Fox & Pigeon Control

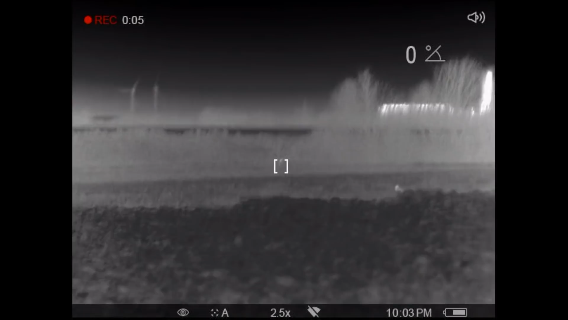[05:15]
can't get steady on the sticks I'm even struggling to hold the binos here to get an accurate distance
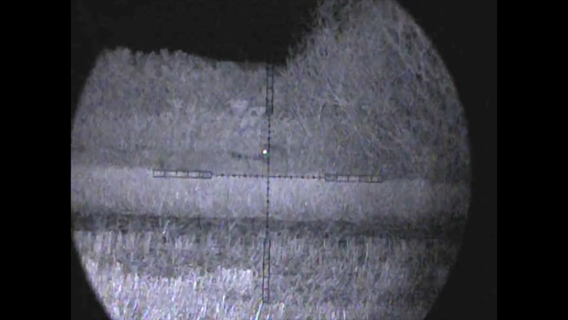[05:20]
but I do manage to stalk into just under the hundred yard marker and spend
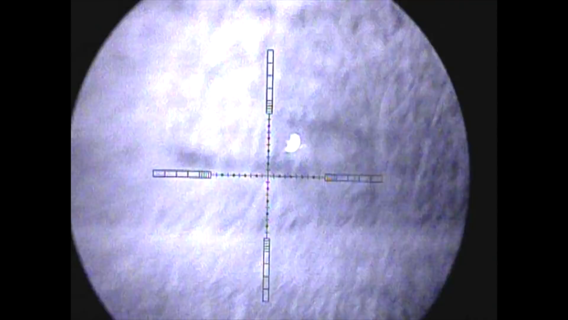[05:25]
a second or two making sure I'm nice and steady and that the pitch is not over illuminated because I don't want to light
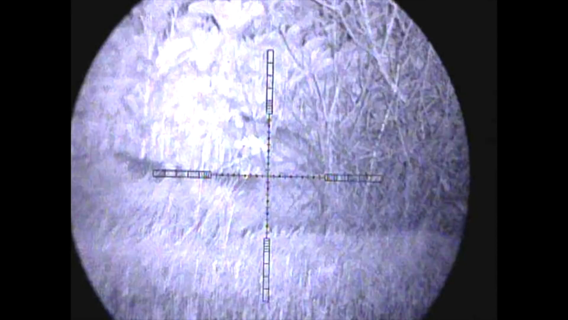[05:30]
my face up and alert the fox to my attention stick the crosshairs on the bib and pull the trigger
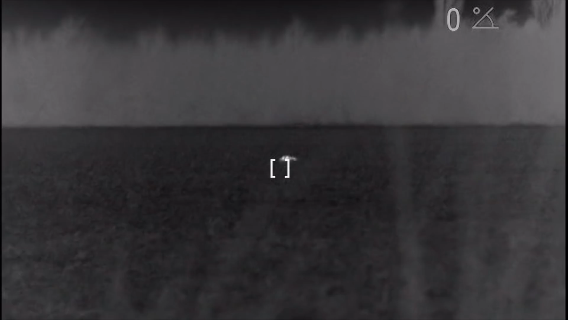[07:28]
room and as it lay there again just over the 90 yard mark
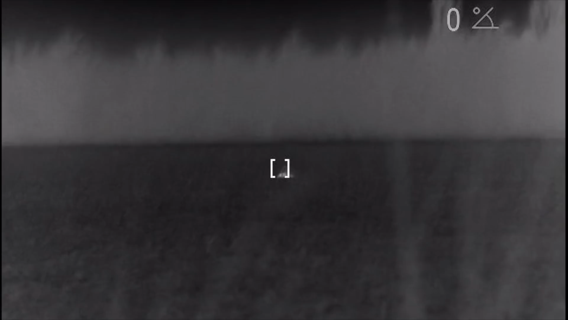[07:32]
well that was difficult the fox came from over this way behind all this grass